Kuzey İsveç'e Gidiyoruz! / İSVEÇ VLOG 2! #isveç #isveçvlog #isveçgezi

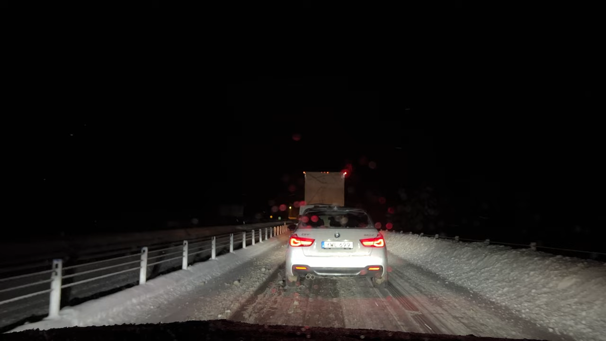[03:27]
Saat şu an 4.08 geçiyor. Hala trafikteyiz. Hava da bu şekilde karardı.
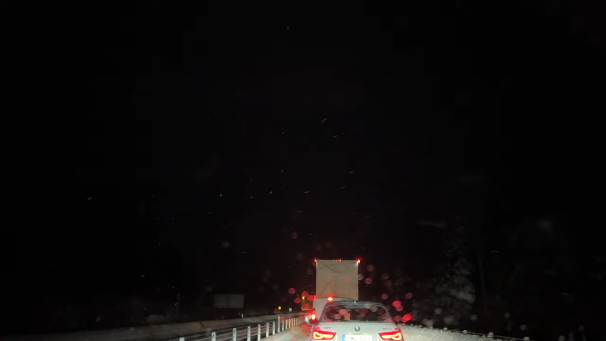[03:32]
Toplam yolumuz 400 kilometreydi. 6.30 saattir yoldayız. Hala 1.30 saatimiz var. Çünkü yolda çok trafik vardı.
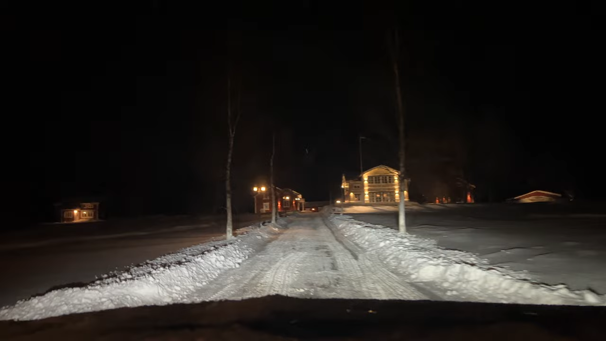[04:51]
Airbnb'de kalacağımız eve geldik. Kalacağımız ev tam bu ortadaki ev değil.